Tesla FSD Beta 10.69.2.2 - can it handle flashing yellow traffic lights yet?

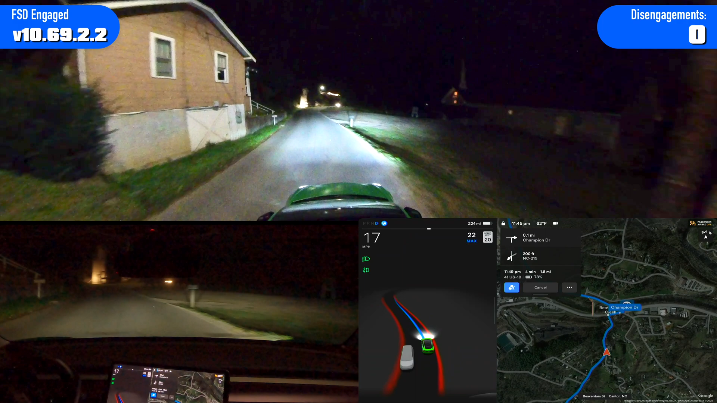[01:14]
Yeah, it for some reason I put on a turn signal this time and it's stopping for the oncoming cars rather than just going by them. Um, it actually didn't get too far over center. Um, I'm guessing that's a difference at night, but not a hundred percent sure there.
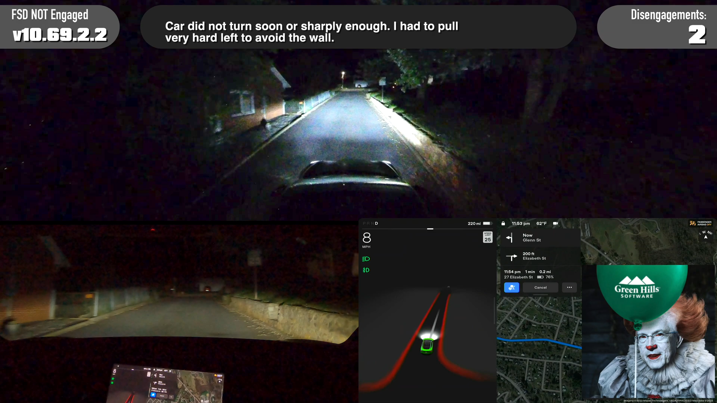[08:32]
No. No. Nope. Not at night. I did fine during the day on my last test, but not at night. And it should not stop here, so I'm hitting the accelerator as usual. All right. Come on. Not that fast, though. And we'll remove that stop. And again, it does not get out of the way of that dumpster at night.